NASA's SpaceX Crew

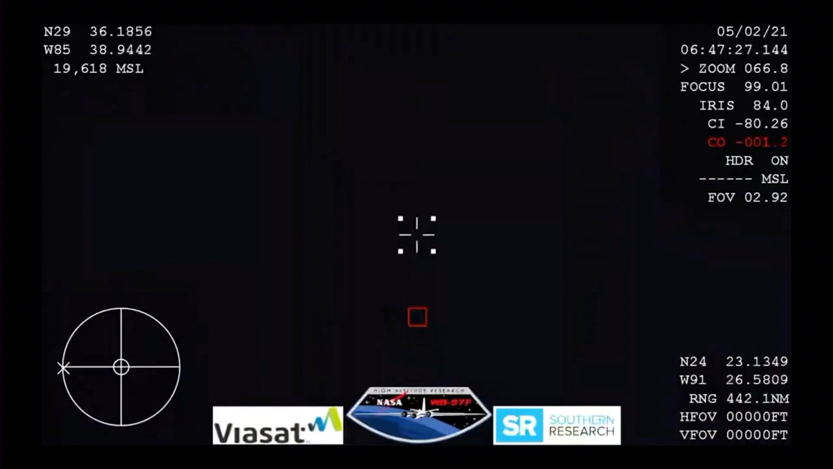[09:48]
And this view from our WB-57 aircraft with, uh, its thermal imaging cameras, as we will be looking for,
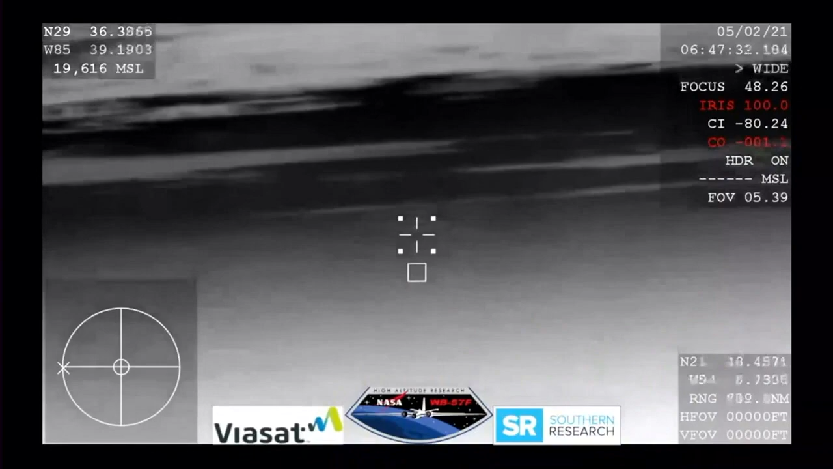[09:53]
uh, the Crew Dragon to come into view.
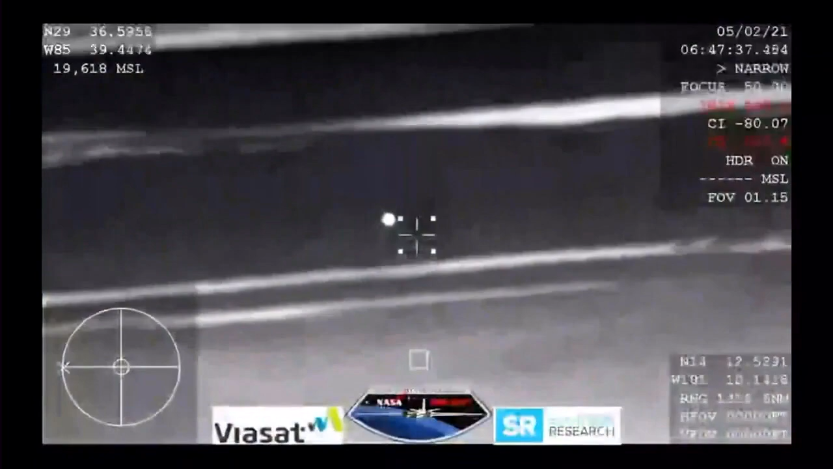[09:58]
And there you can see it in the entry of Earth's atmosphere. Crew Dragon continuing its journey home.
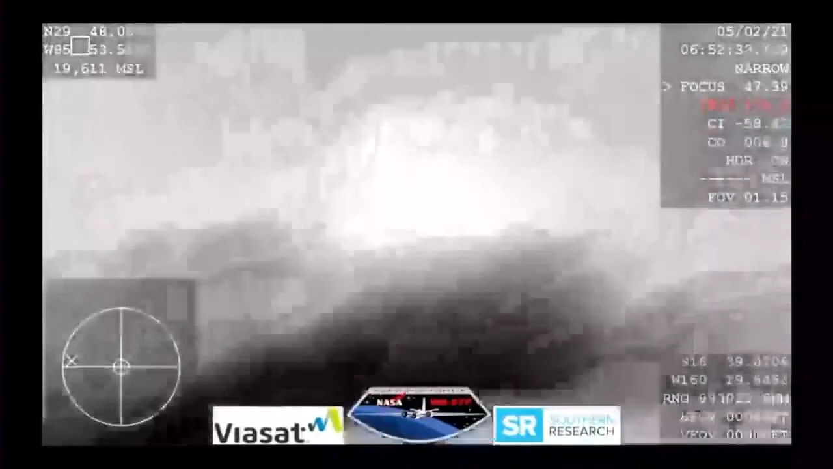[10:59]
We are expecting them to deploy, uh, any minute now.
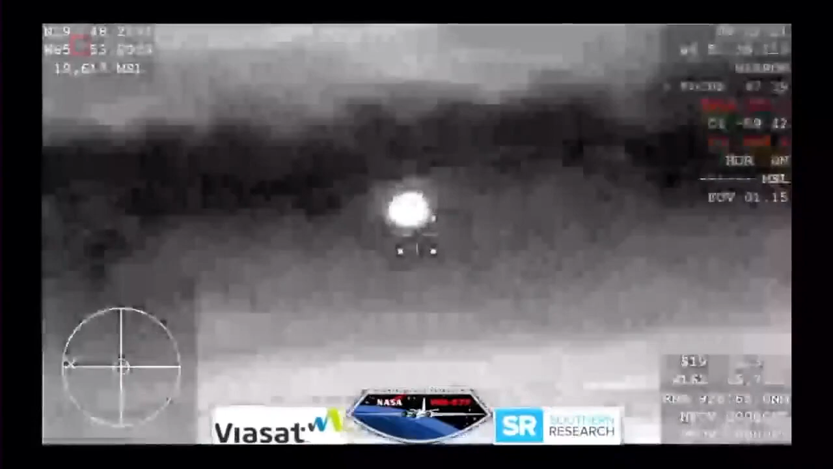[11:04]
And it looks like those might be our drogue shoots.
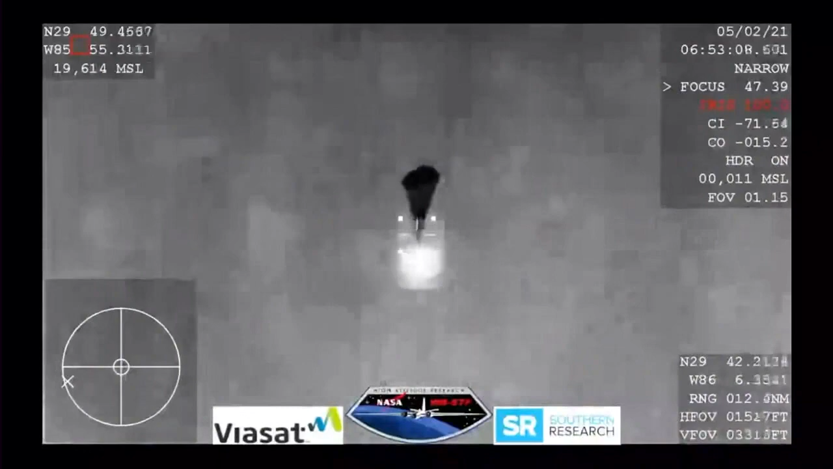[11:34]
Everything looks nominal, and we're slowing the Dragon vehicle down.
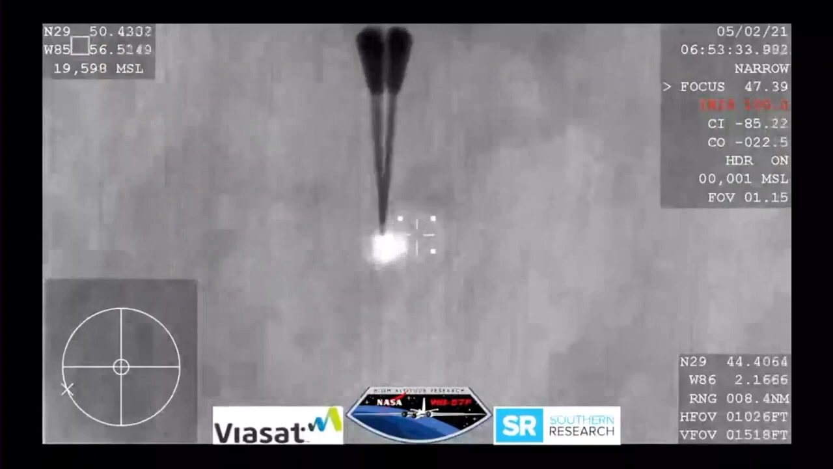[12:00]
Visual on four mains. And Resilience copies, and we see a nominal descent rate.
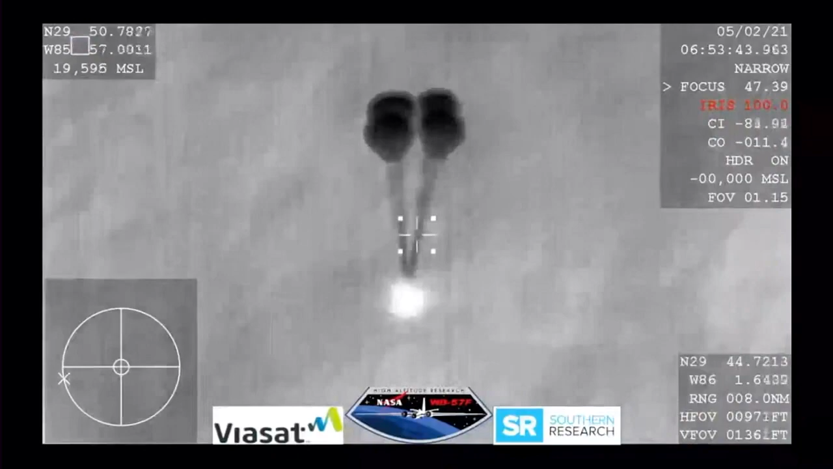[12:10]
SpaceX copies and concurs nominal descent rate.
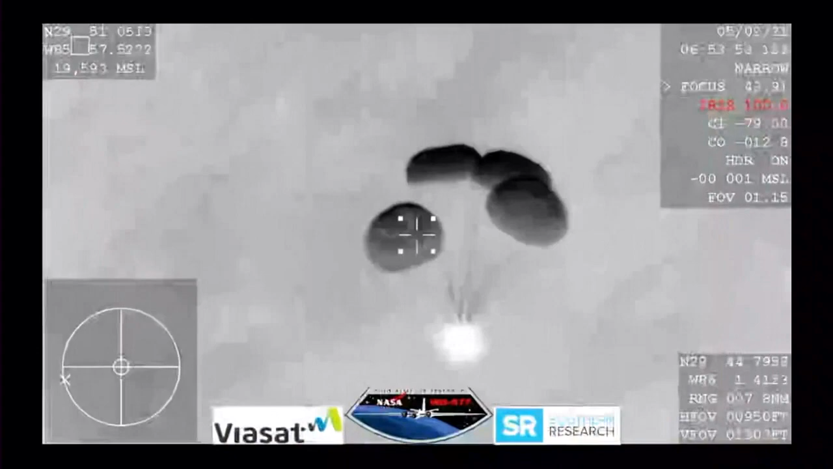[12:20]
And this view coming from the WB-57, very clear image of those four main parachutes, slowing the vehicle down to what will be about 16 miles per hour prior to splashdown, just off the coast of Panama City, Florida.
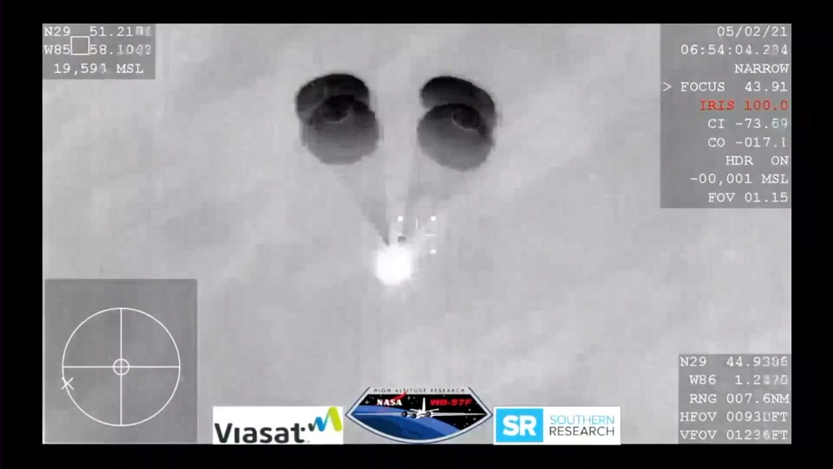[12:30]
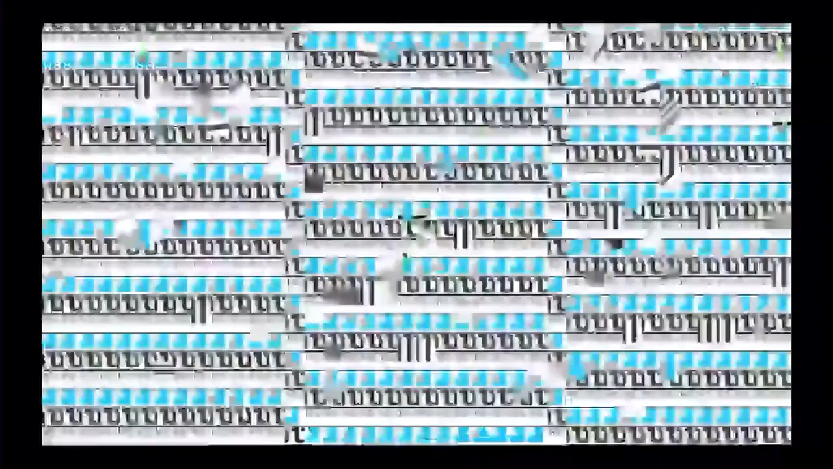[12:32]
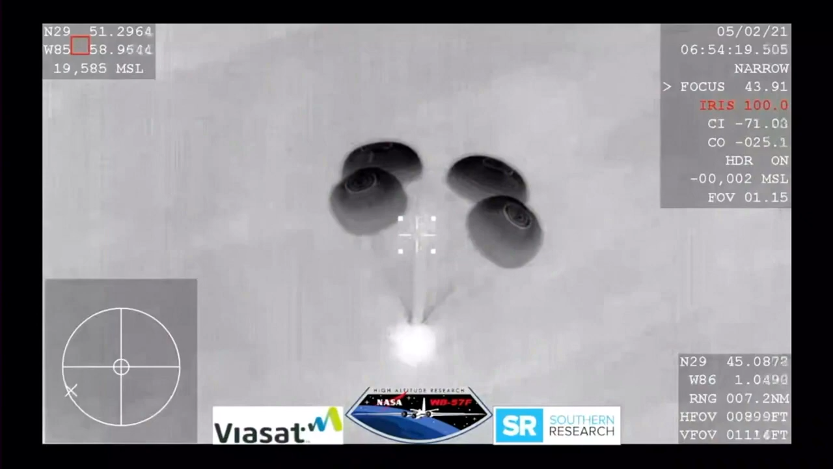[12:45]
And what a view we have here.